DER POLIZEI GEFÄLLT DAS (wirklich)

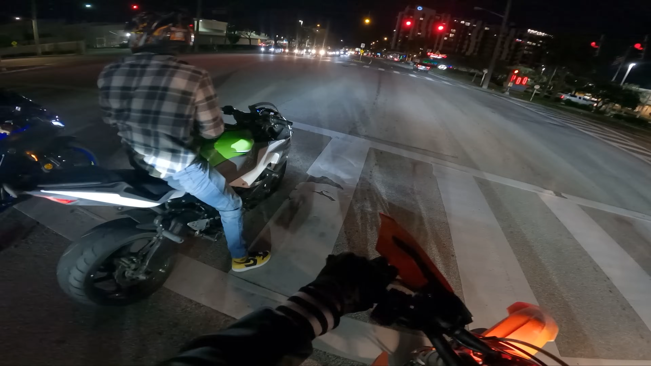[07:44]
Schau mal den Hinterreifen an. Der wackelt so links rechts.
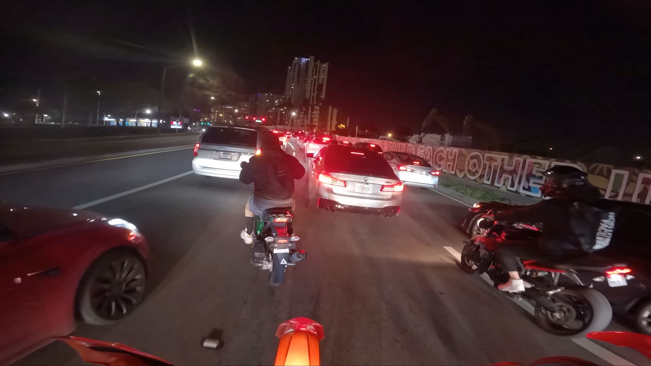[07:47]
Der hat so Spanngurt zusammengehalten.
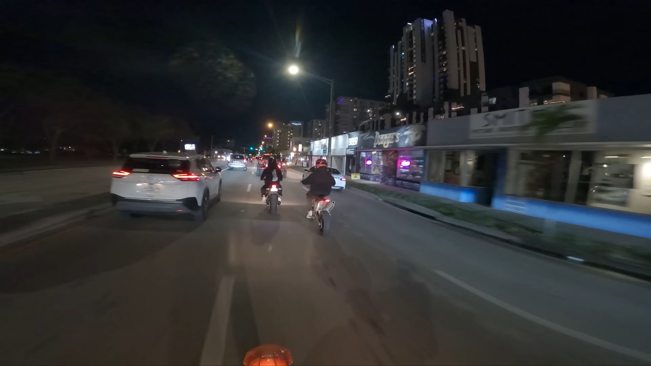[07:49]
Ah, der hat Gas gegeben, hat jetzt mal alles zu links rechts bewegt. Schau mal, wie das wackelt.
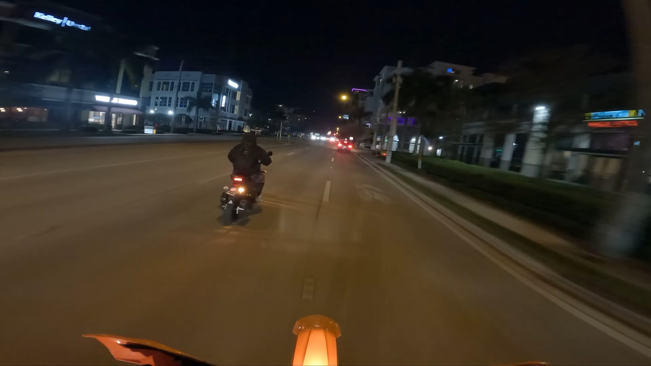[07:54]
Das hat er selber geschrieben. Der gibt auch ganz komisch Gas. Schau dir das mal an.